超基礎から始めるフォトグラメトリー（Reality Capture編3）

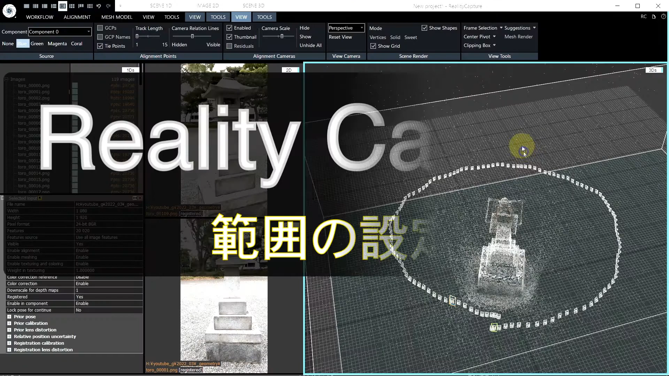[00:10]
はい まずはですね 範囲をちょっと決めたいと思いますこちらの範囲 今 灯籠よりも相当範囲が広く設定されてますよねこの四角です これですね
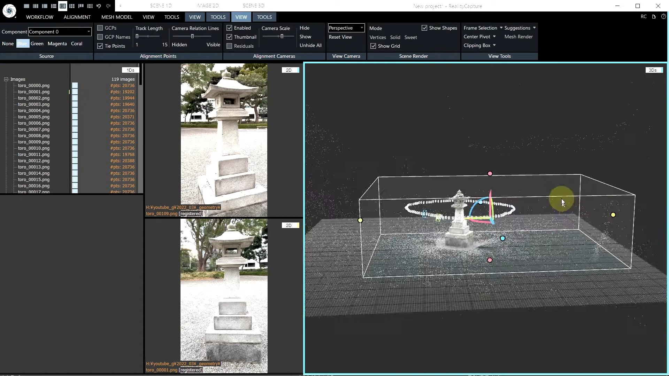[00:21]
はい これをまず灯籠の範囲に合わせたいと思いますはい こちらの方からですね 見ていただきたいんですけども
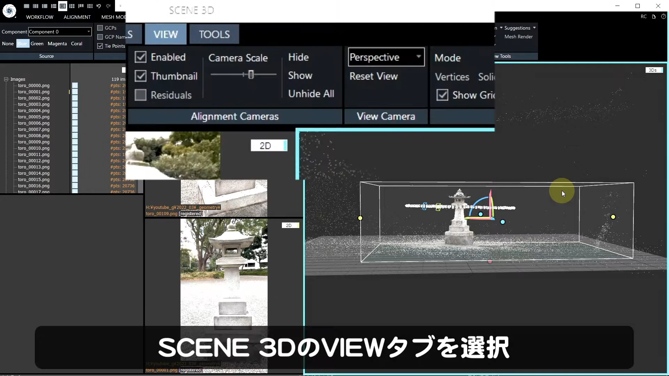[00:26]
今 ビューはパースペクティブになっているんですが例えば トップから見
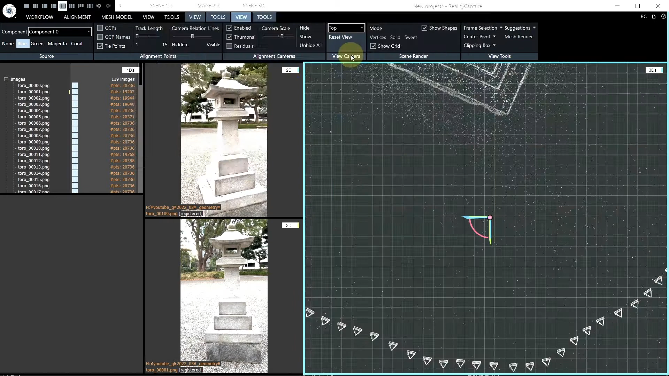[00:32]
ましょうということで トップから見ますよそうすると上から見た図になるのでここでね 灯籠だろうなと思う範囲のところを囲っていきますよいしょ こんなような感じ
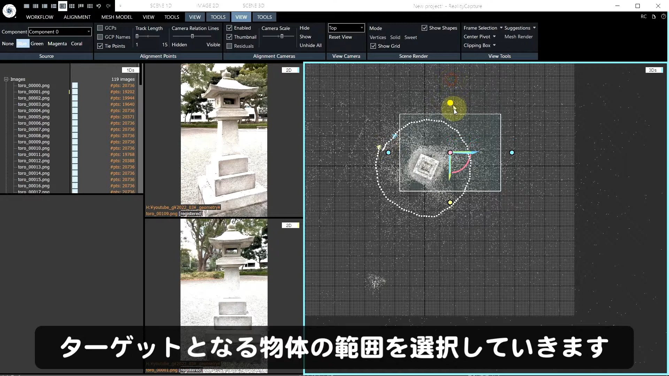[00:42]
灯籠であろう範囲 まあ 写したい範囲ですよねそして トップからフロント
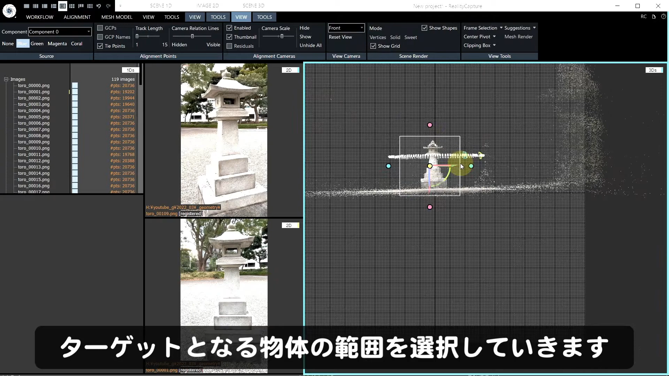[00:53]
はい これもまあ こんな感じかなっていうのでだいたい詰めていただきたいと思います
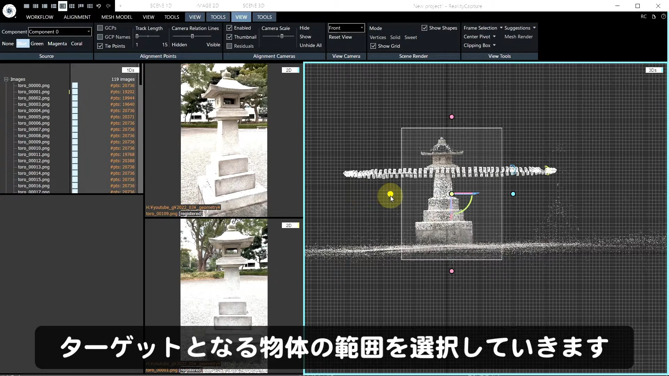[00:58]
別にここ カメラの範囲の外とかなんか関係なくオブジェクトが映っている場面で結
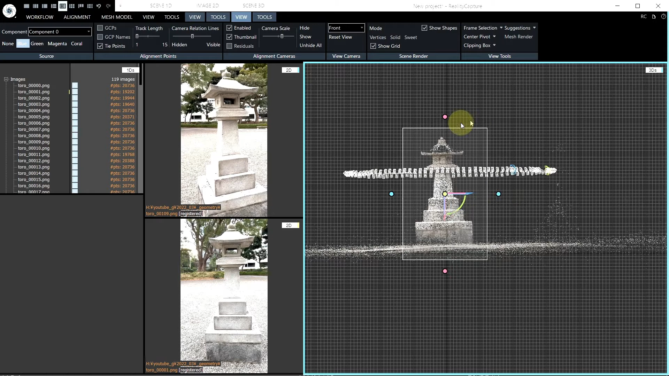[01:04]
構ですこんなような形でやっていきます特に上とかね 結構注意なんですよね 欠けちゃったりとかするんであと下地面 ここかなという感じに設定します
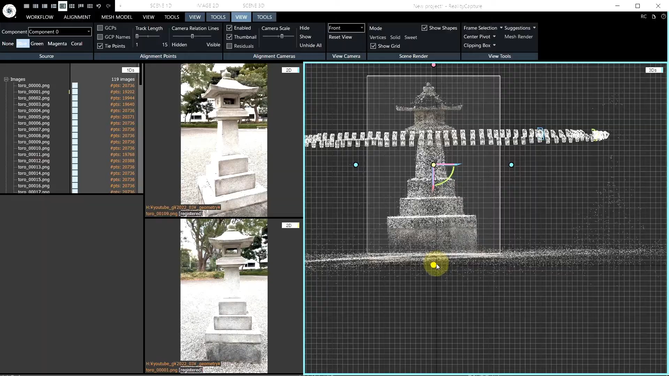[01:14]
はい まあ このような形ですねだいたい範囲の方が決定できたらOKなんですけどもなぜこの範囲というのを決めるかというと例えばここで言うと こういう後ろの城壁も映っちゃってじゃないですかなんかこう 石ですねこれがちょうどここに入って
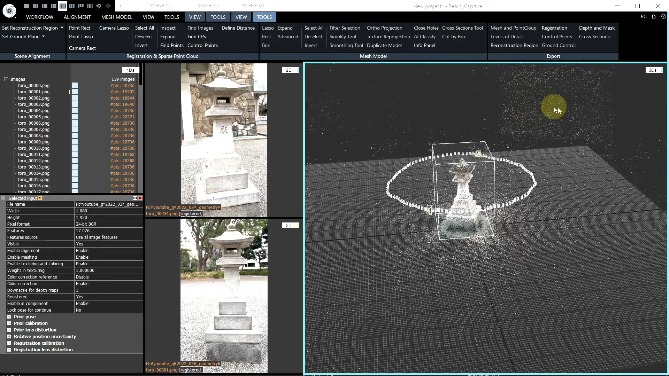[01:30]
いるんですけど範囲を広げると この範囲までも一緒にやっちゃうというかですね処理しちゃうという形になりますただ この辺 点がもう薄いんでほとんど形がわからないということもあるので
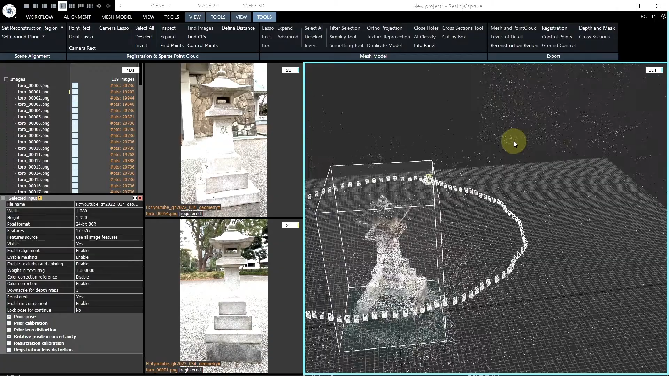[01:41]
今回は灯籠に絞るという形でこのような形に設定しました
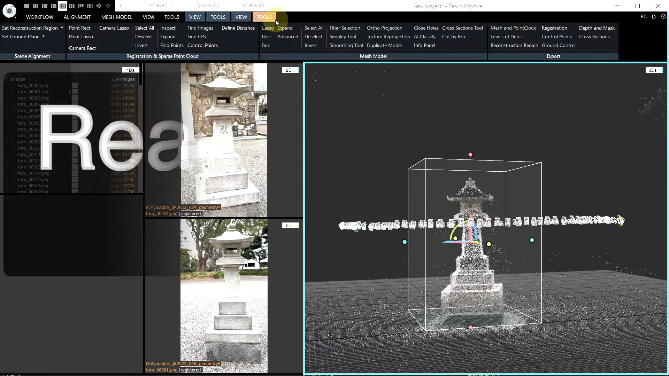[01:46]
次なんですけども 今度は地面の設定ですシーン3Dですね この
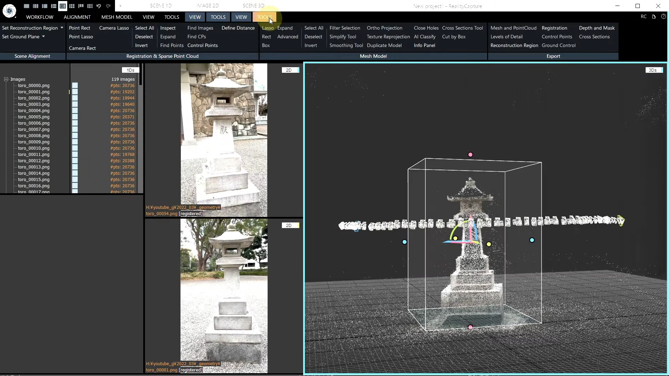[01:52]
ツールからグラウンドプレーン セットグラウンドプレーンというのがありますはい ここからグラウンドの方を決めたいと思いますまずここを押しましょうはい そうすると こ
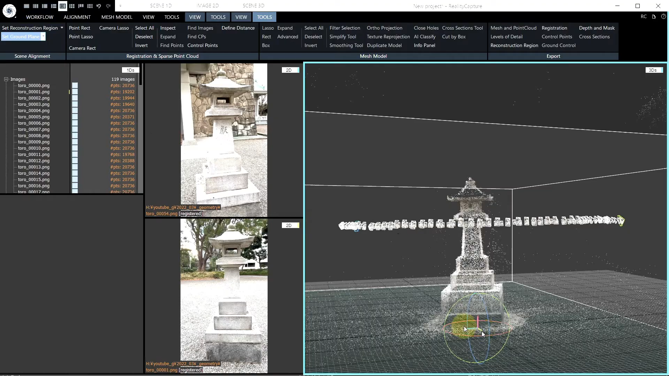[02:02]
こに地面ですね地面がどこなのかという角度を決めるという大型が出てきましたこれ 何を指しているかというとちょうど角度が偏っているかどう
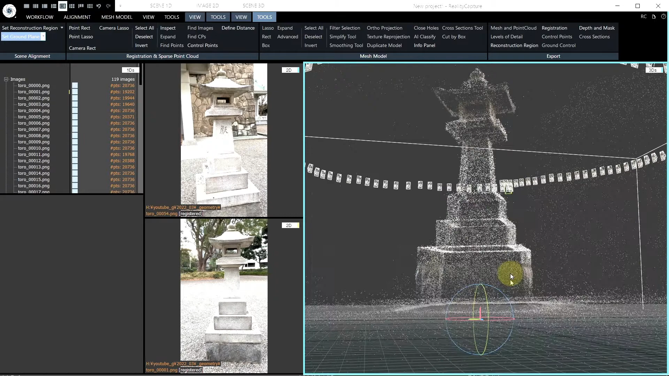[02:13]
かというのを確認するためのものです移動させるにはダブルクリックするとこれが移動してきますはい 大型どこら辺にあるのかなというのを確認してみましょうまずトップから見ましょうよということで
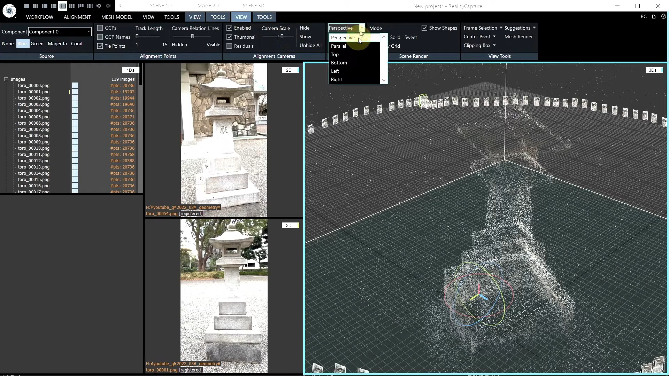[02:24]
はい ちょうどここの真ん中あたりにはい 持ってきますまあ 超正確じゃなくてもいいんですけどねそしてフロント
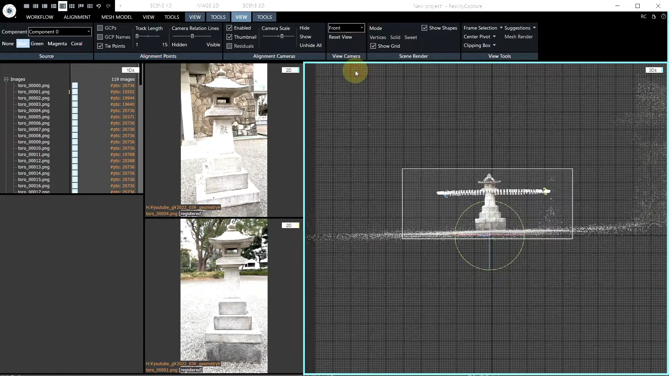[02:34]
はい大体のこの角度ですね地面がどう